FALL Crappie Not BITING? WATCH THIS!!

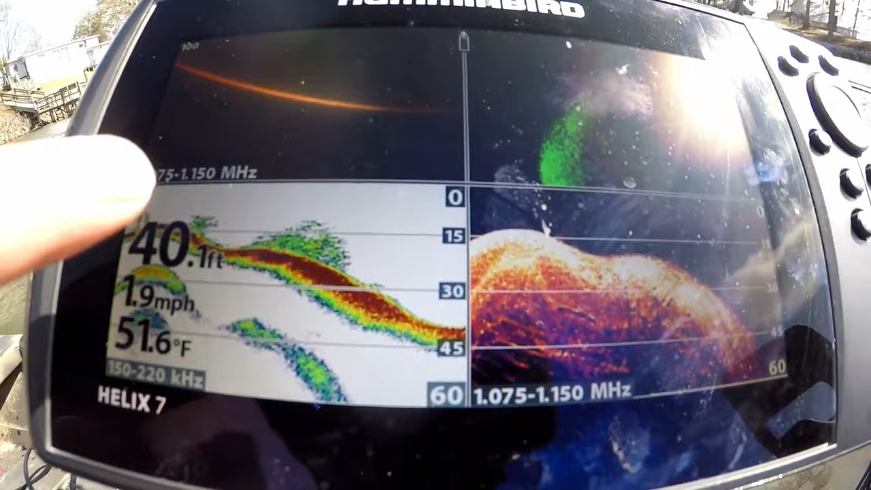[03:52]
On screen: depth 40.1 ft, water 51.6°F, speed 1.9 mph
in a minute so if you get on a brush pile a dock bridge pylon
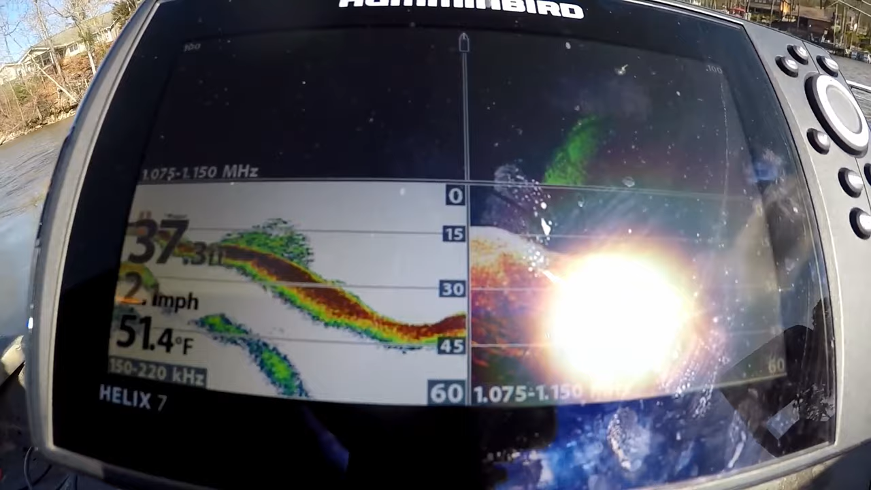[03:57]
On screen: water 51.4°F
uh that random bush over there and one of your favorite creeks that's
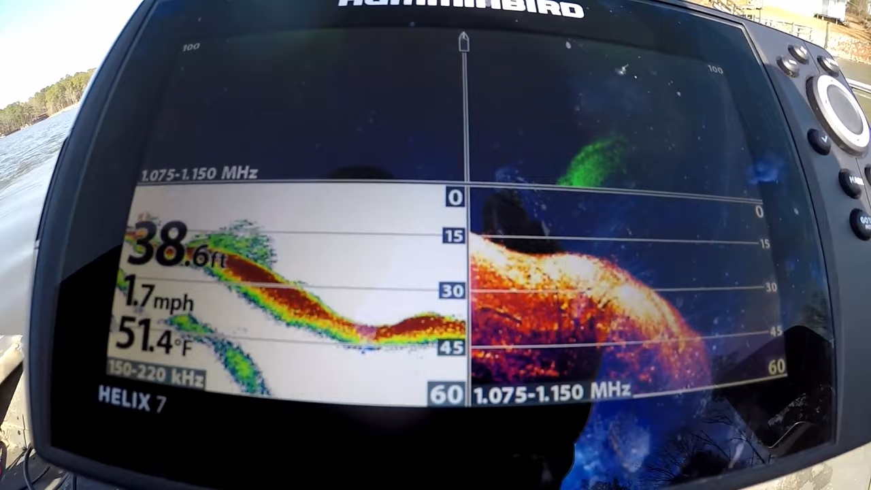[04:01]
On screen: depth 38.6 ft, water 51.4°F, speed 1.7 mph
stacked with fish i mean the other day we were fishing a spot and i kid you not it had at least 4 000 fish on it
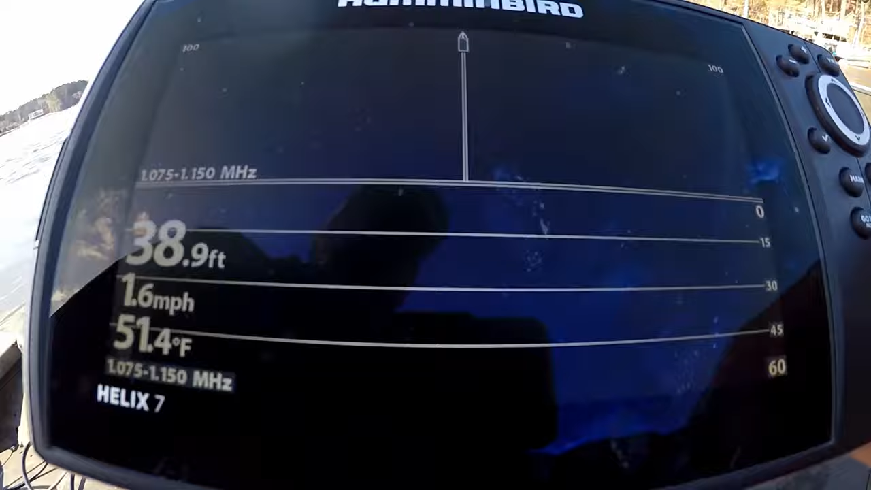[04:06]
On screen: depth 38.9 ft, water 51.4°F, speed 1.6 mph
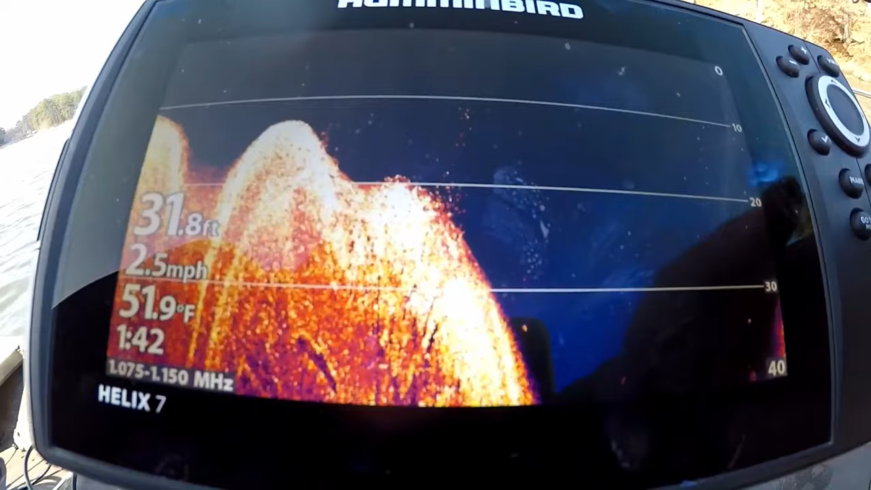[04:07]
On screen: depth 31.8 ft, water 51.9°F, speed 2.5 mph
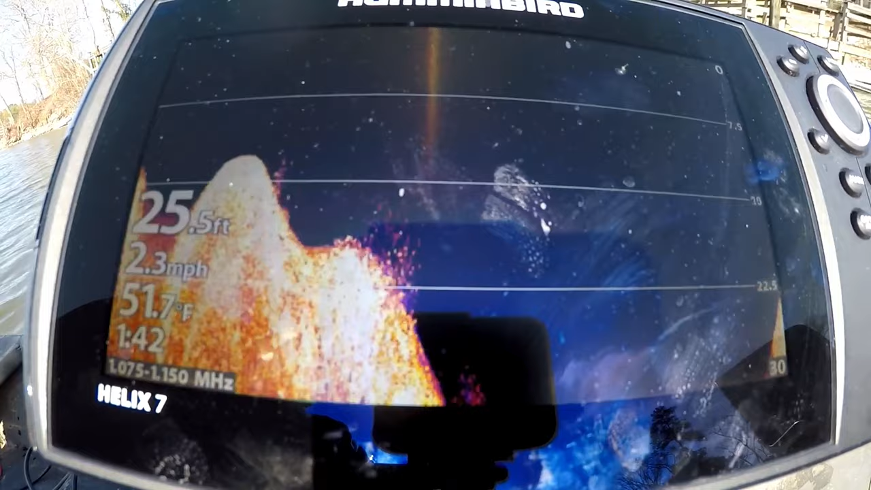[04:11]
On screen: depth 25.5 ft, water 51.7°F, speed 2.3 mph
and the majority of those were crappy they're they were not big they were nine to ten inchers which is good eating size i mean
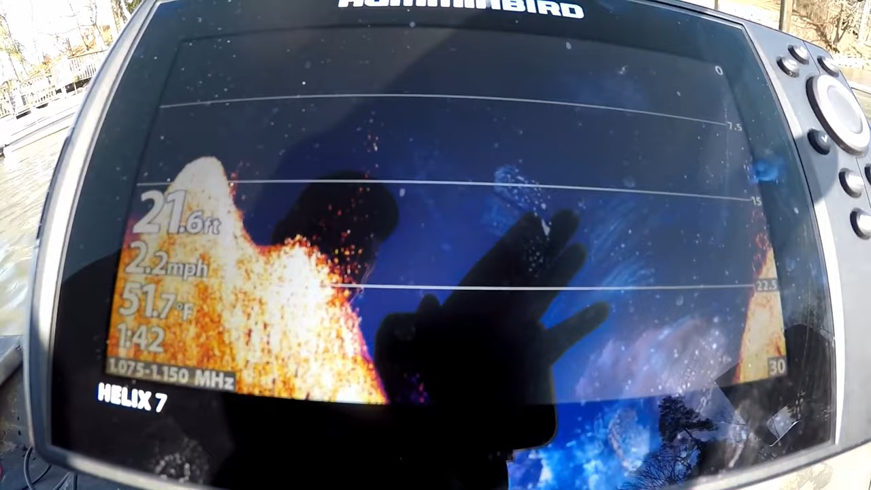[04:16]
On screen: depth 21.6 ft, water 51.7°F, speed 2.2 mph
you can't go wrong with a nine to ten inch fish and make it a daggone sandwich but
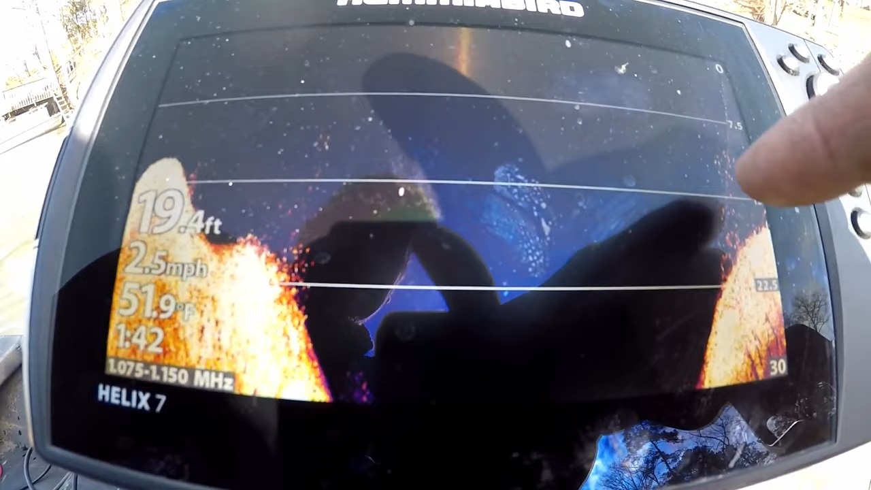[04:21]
On screen: depth 19.4 ft, water 51.9°F, speed 2.5 mph
what ended up happening was if you looked around with your forward facing sonar
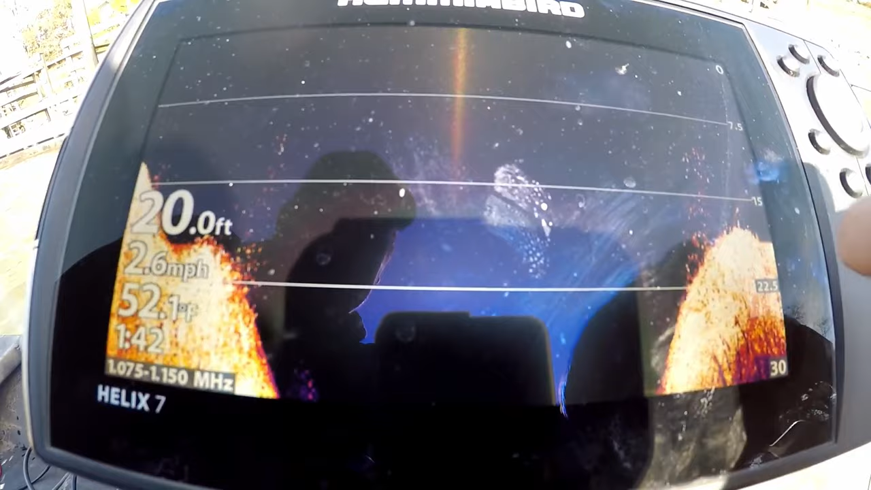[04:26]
On screen: depth 20.0 ft, speed 2.6 mph
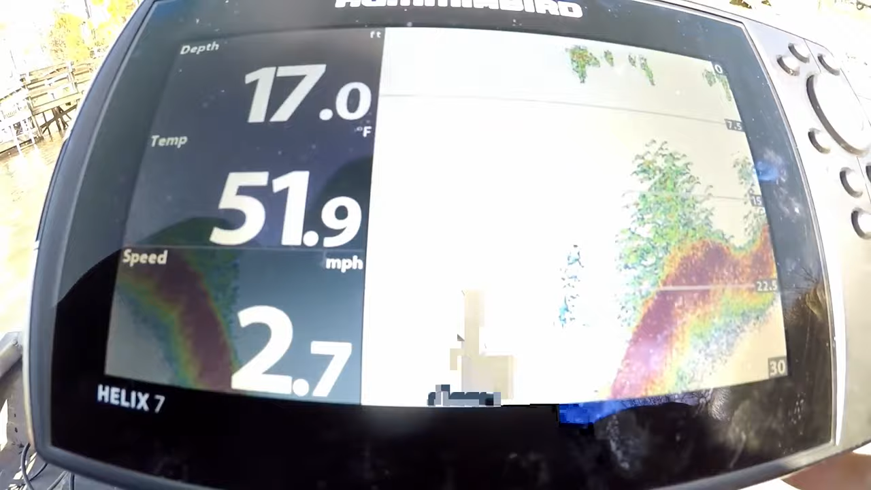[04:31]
On screen: depth 17.0 ft, water 51.9°F, speed 2.7 mph
there was just shad here shad here shad here i mean i don't have forward facing on my boat anymore but you know i got my
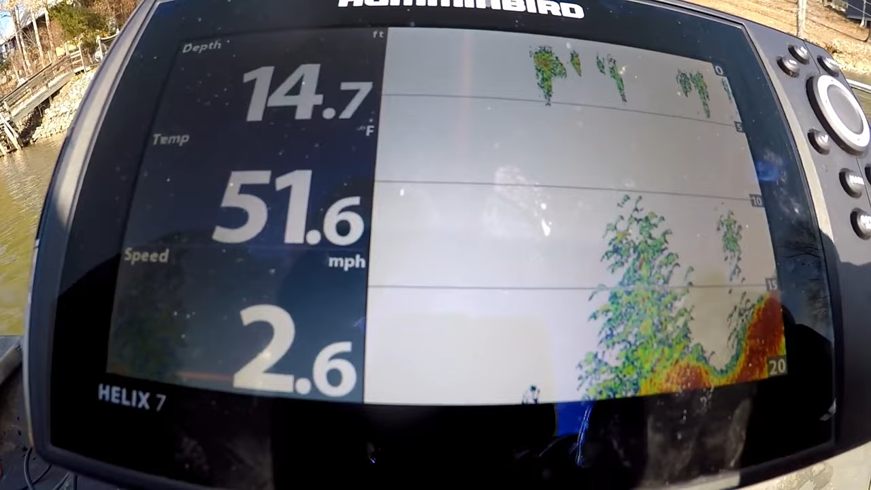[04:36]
On screen: depth 14.7 ft, water 51.6°F, speed 2.6 mph
buddy he's got it but we uh what i ended up